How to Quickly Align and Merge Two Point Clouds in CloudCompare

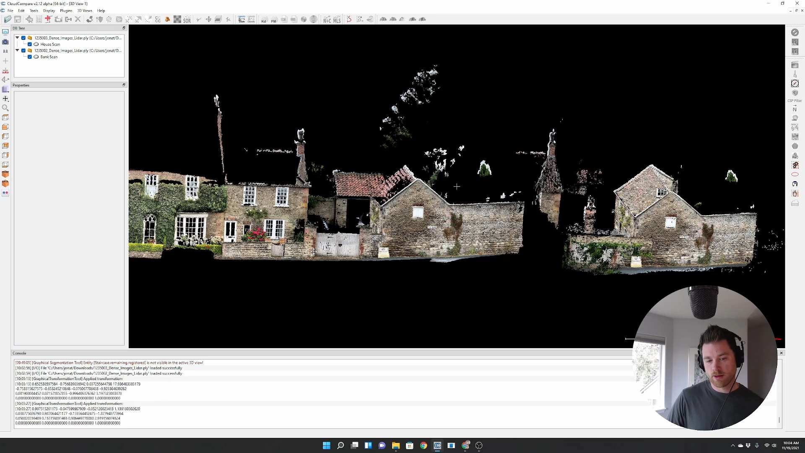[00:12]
In this tutorial, I'm going to show you how to take two every point point cloud scans of the same area But have different areas filled in and merge them together to get a more complete scan So in this case, we have this house facade and this side building called the bank And if you go to the back, you'll see is it's missing kind of the staircase area Well,
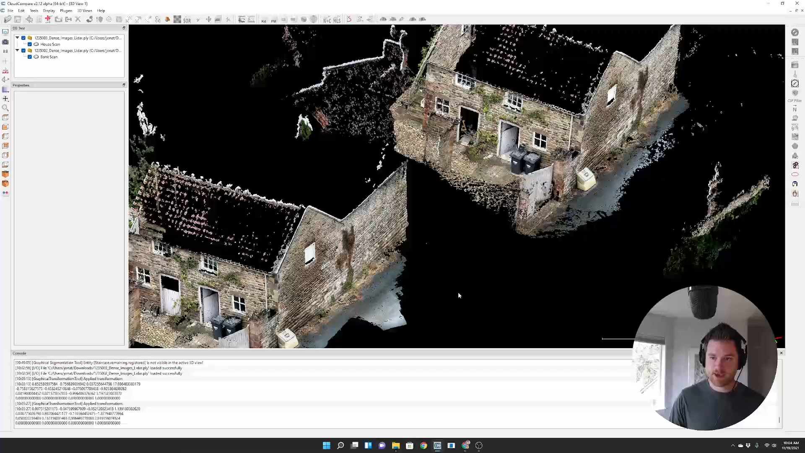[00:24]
we did a second scan of this bank Here in a different point cloud and if I go to the rear side of it You'll see that it's all filled in so I want to take this area here I'm gonna merge it in here and Typically to do that We're going to take both
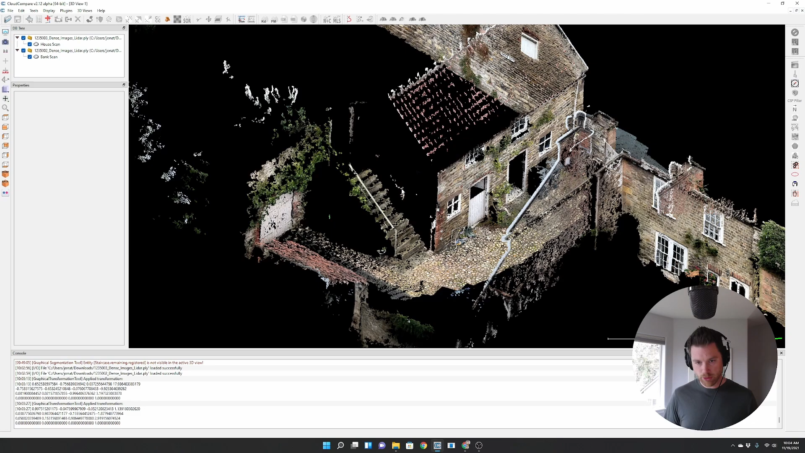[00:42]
the point clouds and have cloud compare to an ICP fine registration where it's gonna take The points from both the models and try to match as much as it to each other as it can to make one seamless point cloud That's pretty easy So the first thing I need to do is just
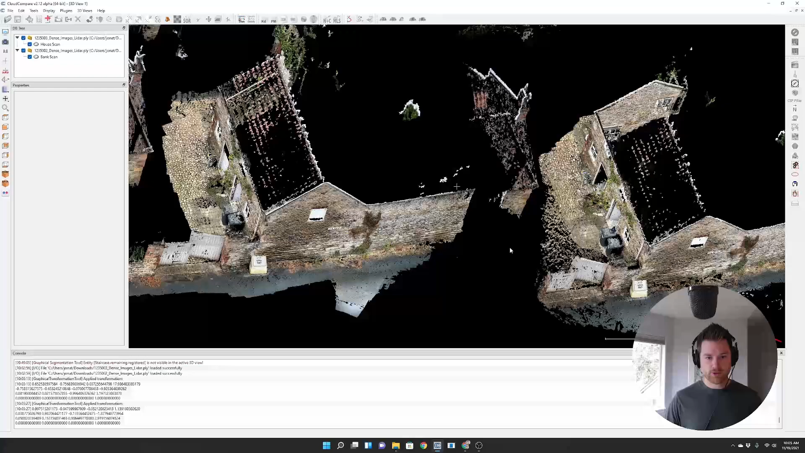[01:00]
figure out which of the two point clouds I want to merge into the other point cloud So I'm gonna say the smaller one. I want to merge into the larger one so if I take the smaller one which we call the bank scan and I can just look at that one separately. I can look at and figure out what parts do I don't need to merge I don't need this over here.
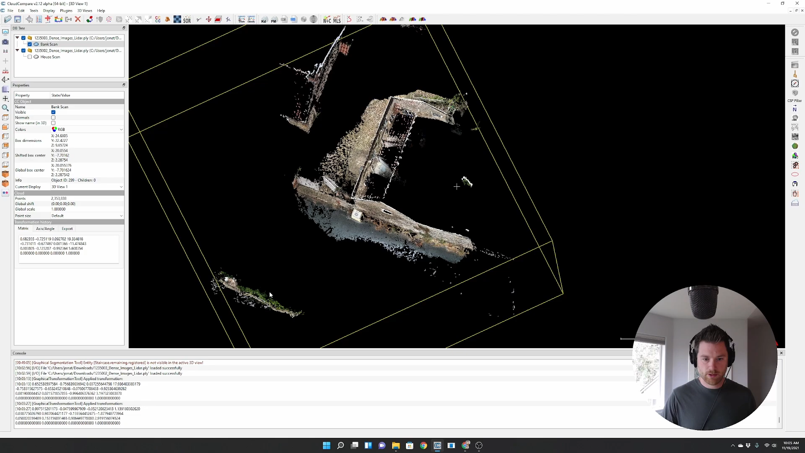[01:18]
I don't need that over there So I'm just gonna do a quick just segmentation It's the scissors tool and just click around your model And you're gonna basically circle what you want to keep in for your merge.
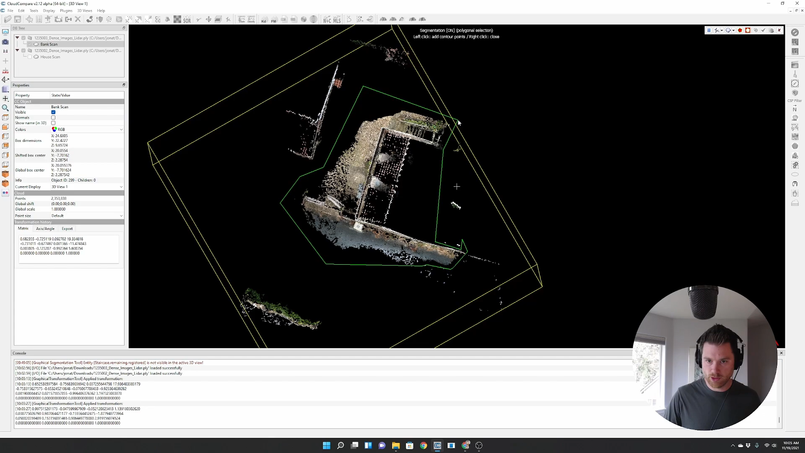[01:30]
So there we go Hit the segment in button and then I hit the trash can
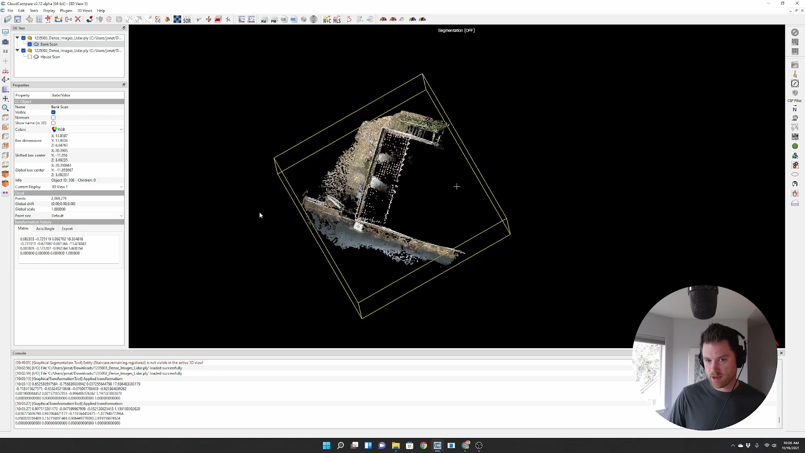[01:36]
because I don't care about keeping that data for later So now I have just this small sub model of the bigger scene
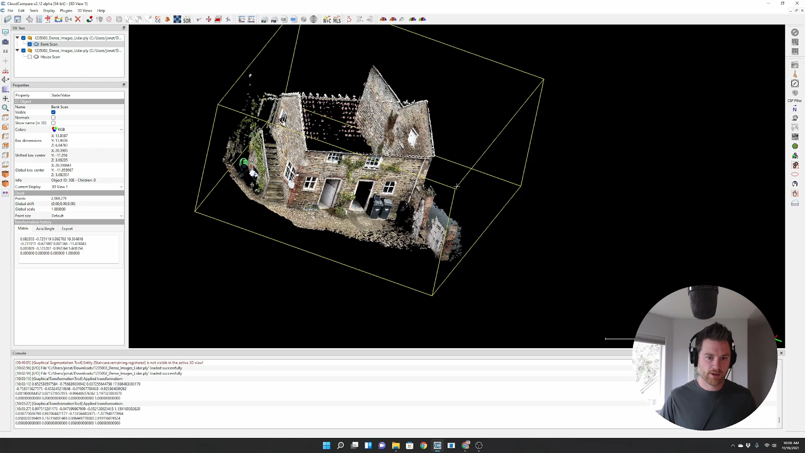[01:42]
and it is nowhere aligned with this scene And the first thing we need to do is roughly align these two to do that You just use the translate rotate tool at the top it's got red arrows with a little circle around it and You can now use your right click to translate your model and your left
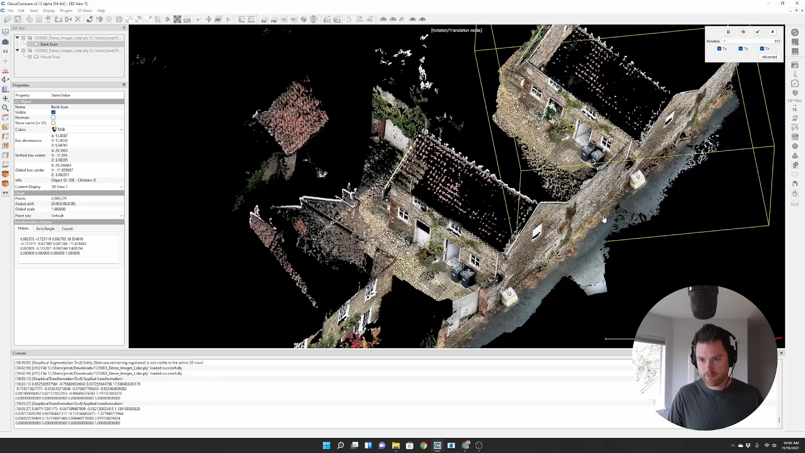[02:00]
click to rotate the model So the first thing I'm gonna do is kind of translate it in somewhat close And I really want to focus in on the areas that we'll be trying to fill in So say start to move this model around I'll say oh, those are nowhere aligned on the Z So I'm just gonna move this guy up closer Rotate so you do this more often you can
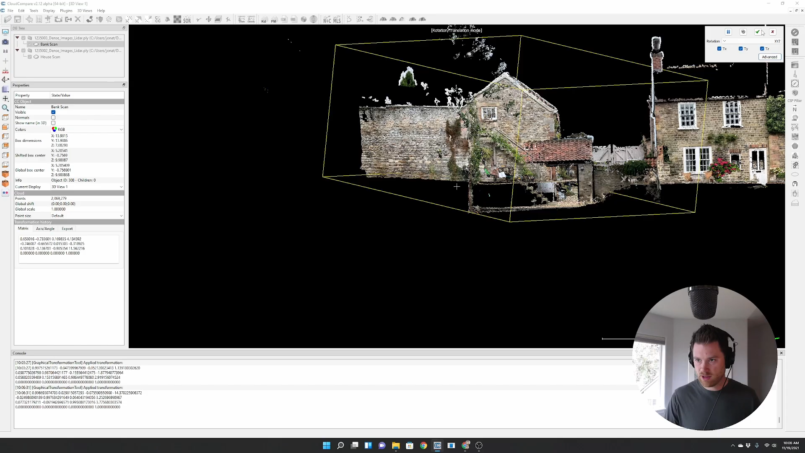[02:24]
get fairly quick at it And so things are getting closer as you change your views You'll notice that things really aren't lined up until you've
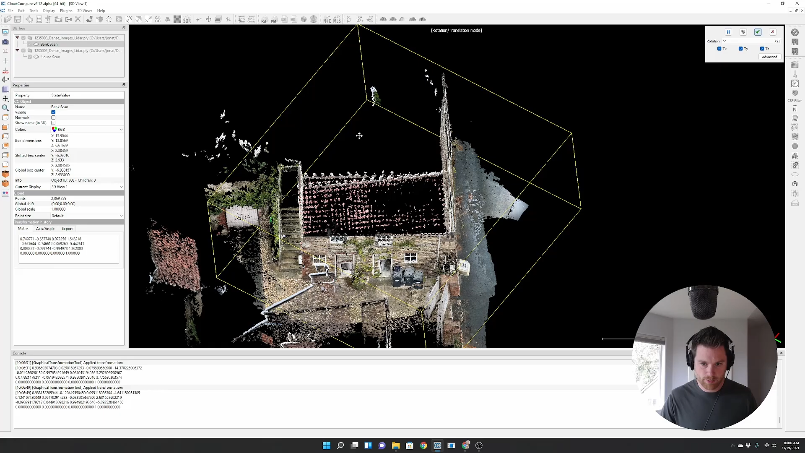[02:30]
You've looked at different angles, but here we go. We're getting them close.
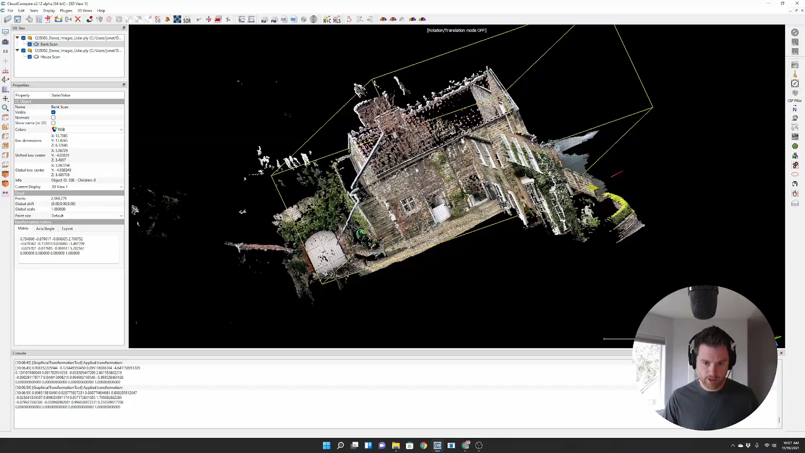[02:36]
They're also not scaled perfectly I made sure that these two models were scaled a little differently Nothing that way. Nothing completely lines up.
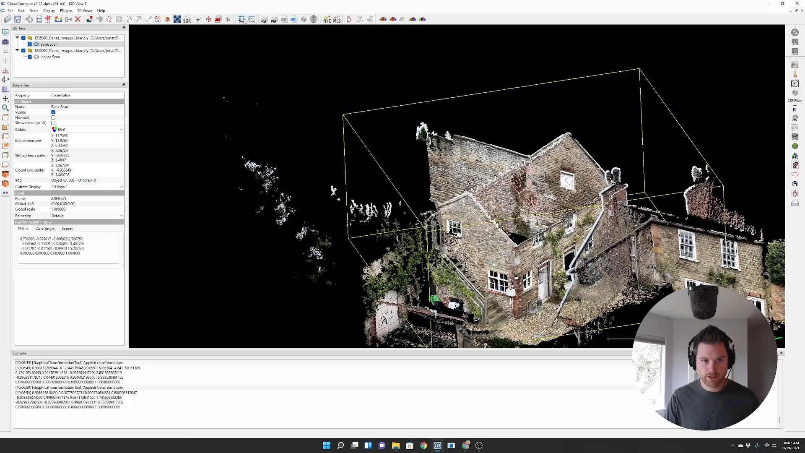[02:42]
I'm just gonna do my best here So I got these two models kind of look at this corner here got them Barely well lined up on that corner
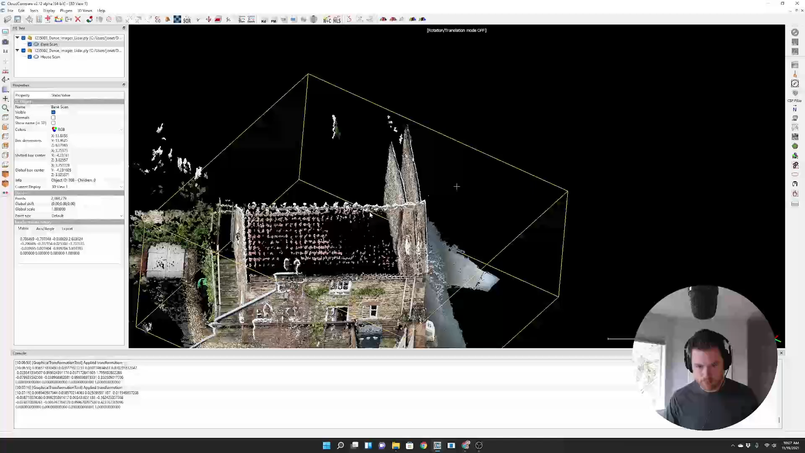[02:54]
This this bank wall here will not line up which is okay, but I'm gonna just do my best here we go getting really close
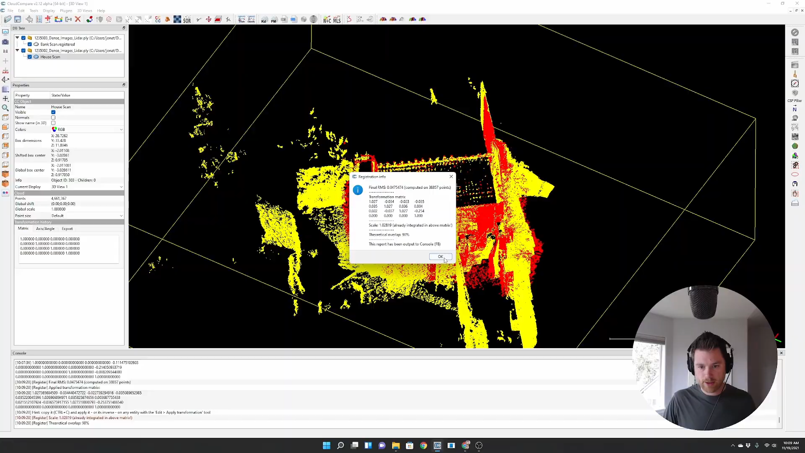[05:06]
I'll notice that wow these two are very well lined up I don't see kind